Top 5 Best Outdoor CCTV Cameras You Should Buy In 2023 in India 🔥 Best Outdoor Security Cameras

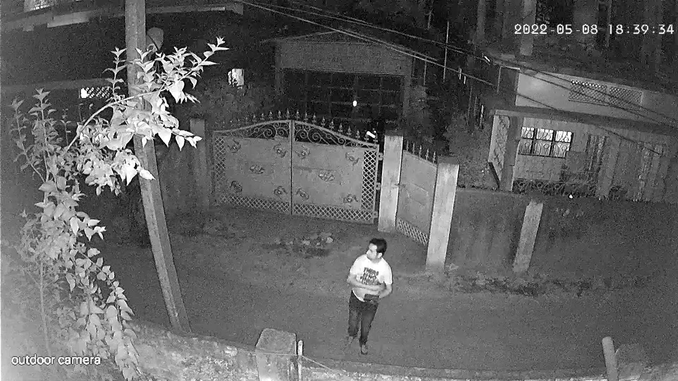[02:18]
सकता है लेकिन black and white mode में उसके अलाबा इसमें color night vision भी है तो ये एक बहुती अच्छा और affordable outdoor PTZ CCTV camera
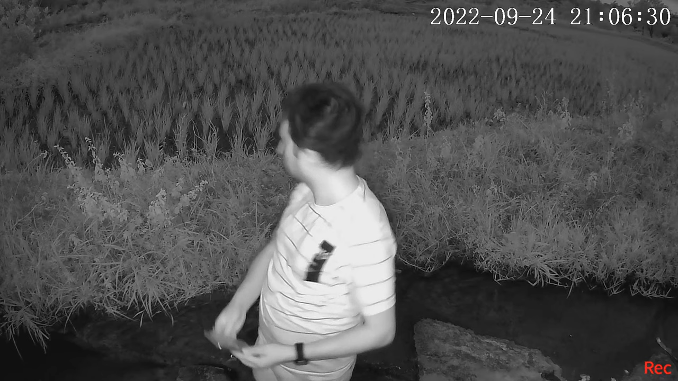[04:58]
रात में इसके अंदर जो battery है उससे यह video recording करता रहेगा मतलब day and night यह continue video recording करता रहेगा जिसको आप अपने